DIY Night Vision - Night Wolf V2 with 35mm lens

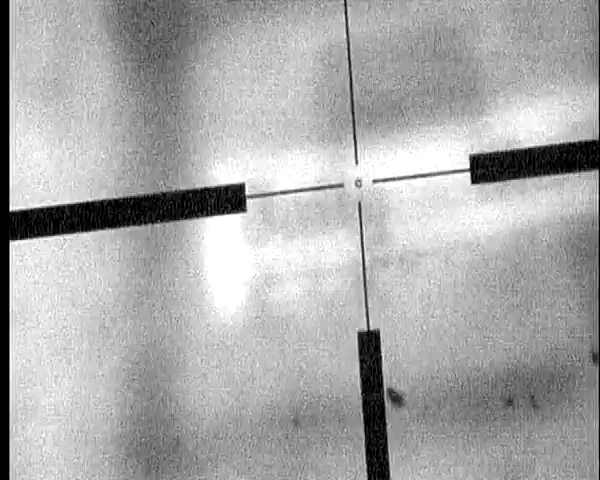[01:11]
the product adjustment we can get a nice sharp image